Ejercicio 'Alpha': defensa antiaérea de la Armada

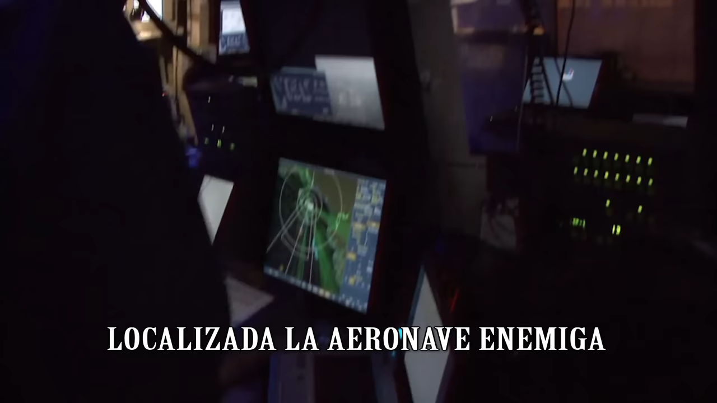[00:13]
Detectada traza 8761 Adelante para Cobante Cobante,
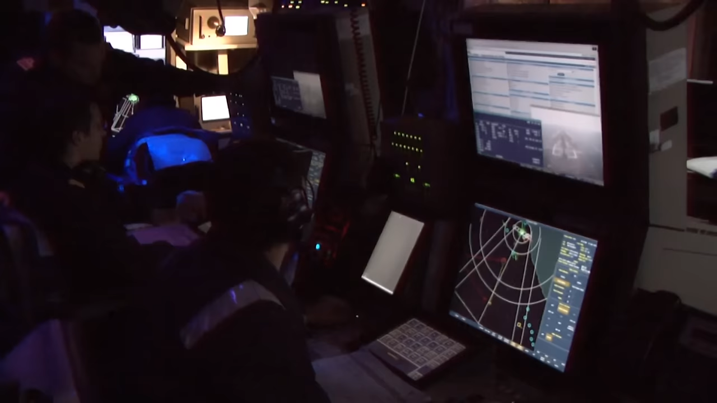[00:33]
millas Zafarrancho de combate Tientos tirados 4 minutos ¡Vamos!